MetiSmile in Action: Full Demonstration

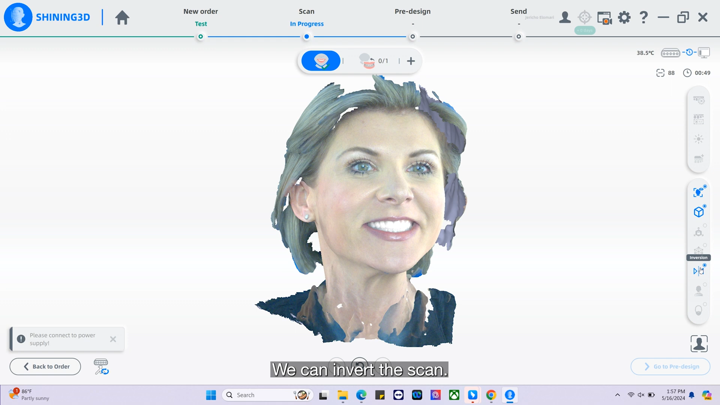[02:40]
We can invert the scan. We also have a data quality indicator as well as a beard scan.
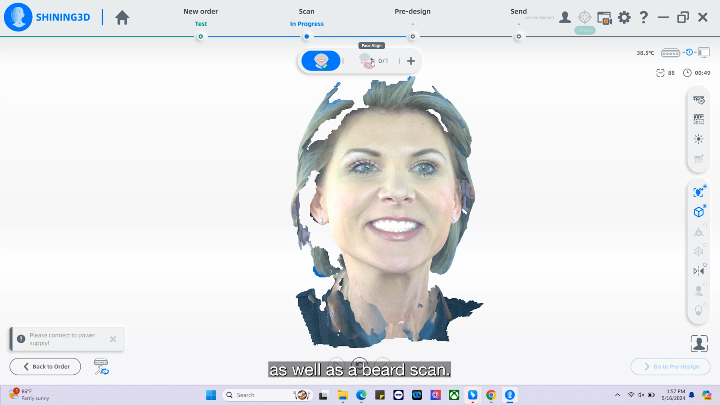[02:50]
Next, we can align the face scan with the interoral scans.
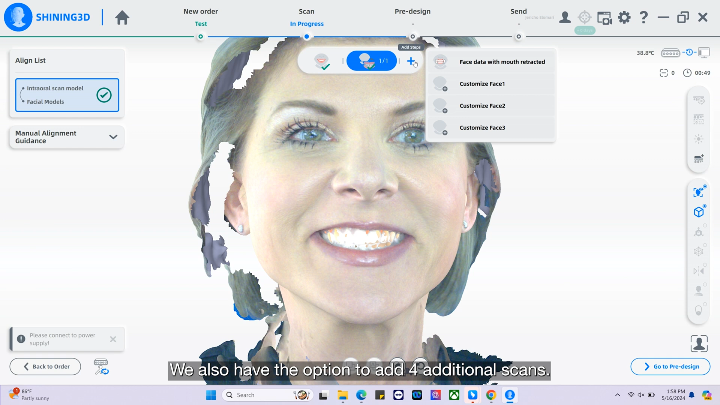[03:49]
We also have the option to add four additional scans. One retracted scan as well as three custom face scans.
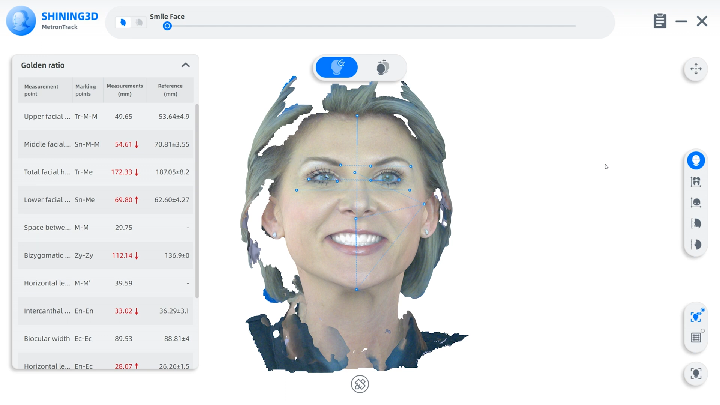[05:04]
In this report, we can get facial measurement data.